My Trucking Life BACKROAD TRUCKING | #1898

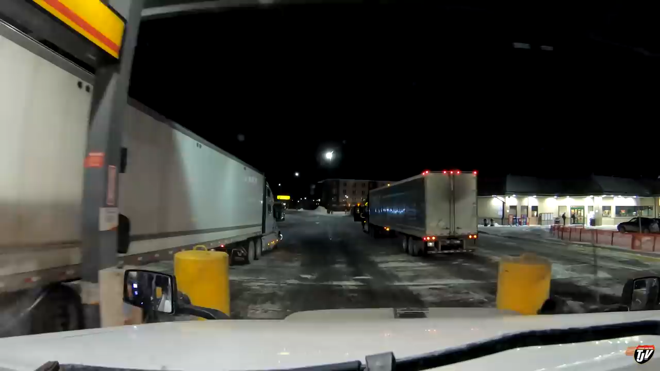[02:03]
This guy parked in front of the pumps, but he left his trailer in the pumps. That's not how you do it, buddy Gotta get out of the pumps and clear the pumps so that people can fuel up behind you.